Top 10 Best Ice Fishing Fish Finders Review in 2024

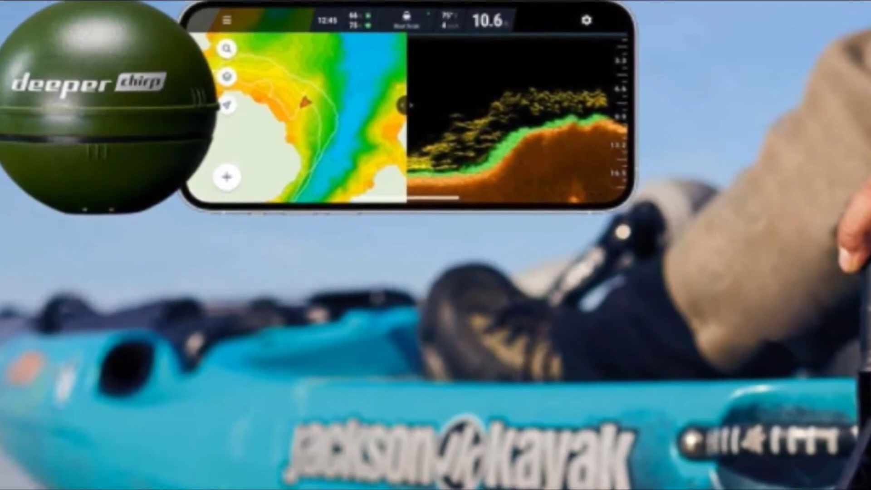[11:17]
scan the water you will also be able to mark their points and save maps and scans as the deeper smart sonar trip is gps enabled compact 2.4 inches diameter and lightweight 3.2 amps it is also the best portable fish finder for ice fishing it will easily fit in your tickle box or fishing backpack and won't wait it down as you hope from ice hole
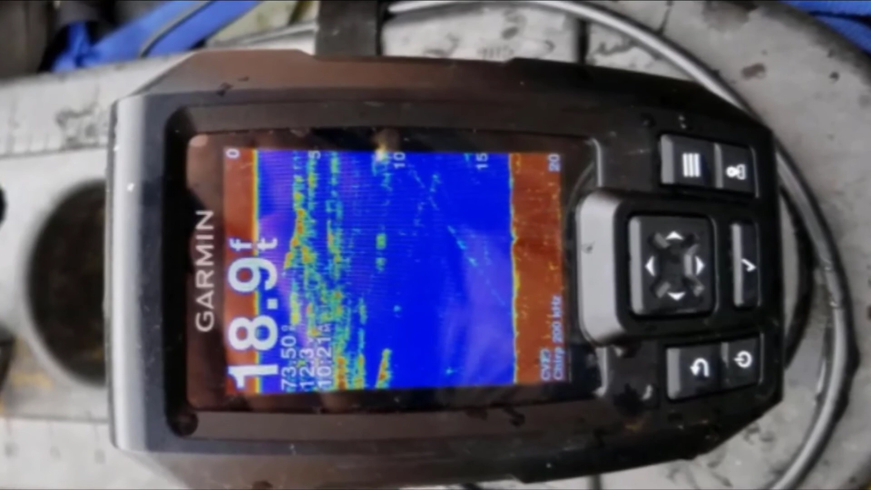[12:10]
On screen: depth 18.9 ft
storing waypoints and a built-in flasher that offers the classic display style for ice fishing
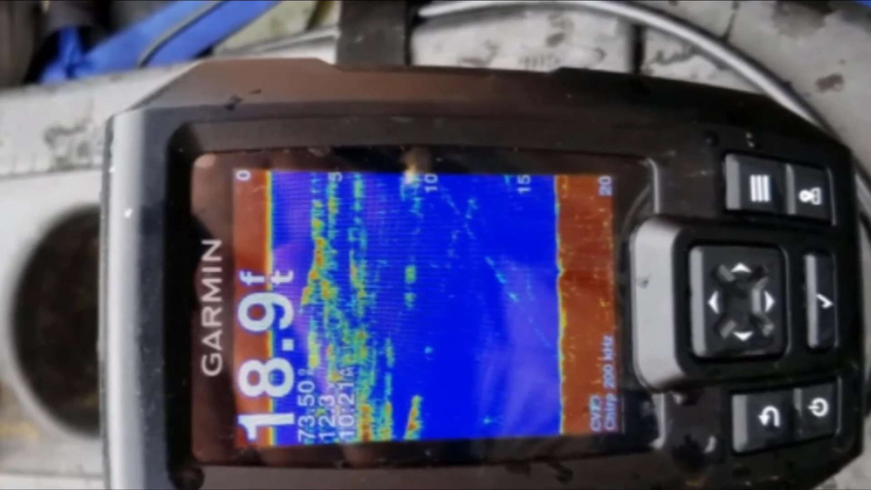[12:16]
On screen: depth 18.9 ft
in addition to the striker 4 and the dual beam to transducer this bundle also includes
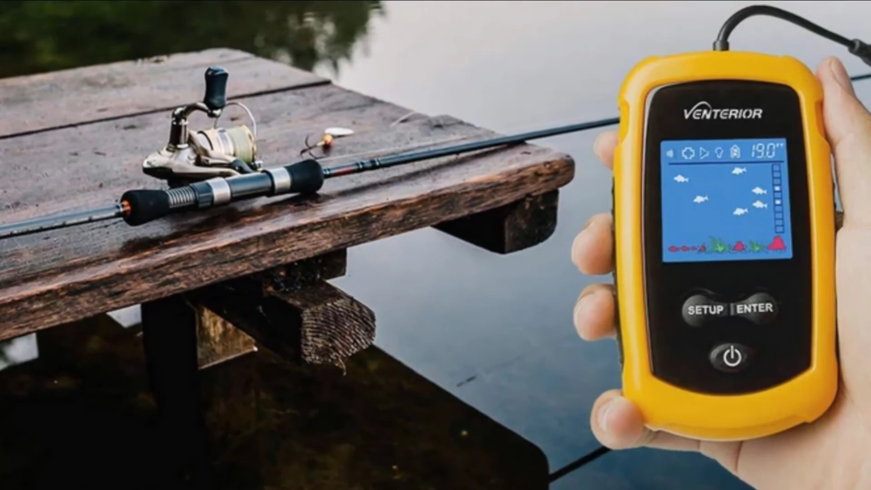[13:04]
minus four degree fahrenheit to 150 degree fahrenheit its depth range is 30 feet to 32 8 feet the valve transducer has a 4.6 diameter a sensor beam angle of 45 degrees and comes with a 25 feet cable for easy use on the ice
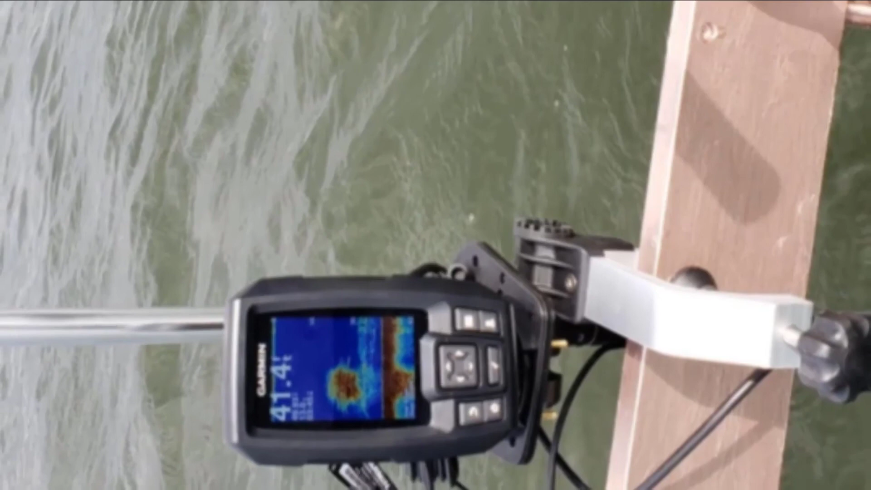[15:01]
and vertical dragging best the integrated gps enables you to mark waypoints for easier navigation it also has an audible alarm if you're looking for the best ice fishing fish finder and are
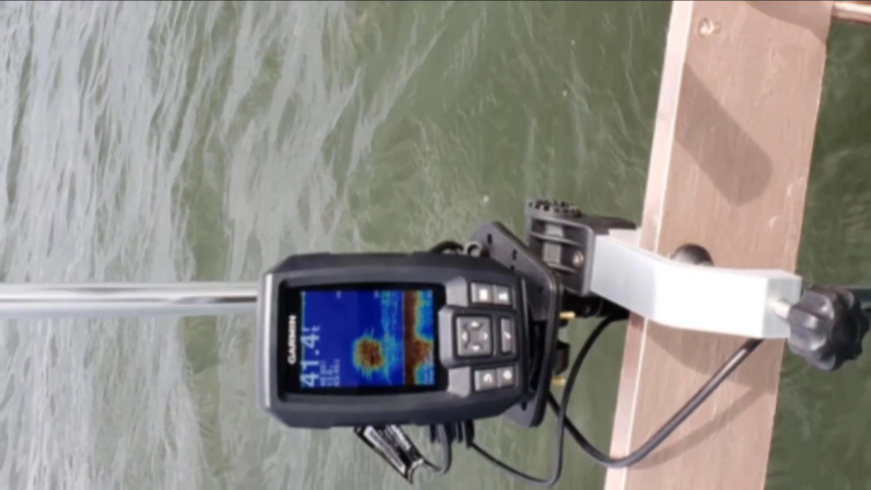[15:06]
on a budget this is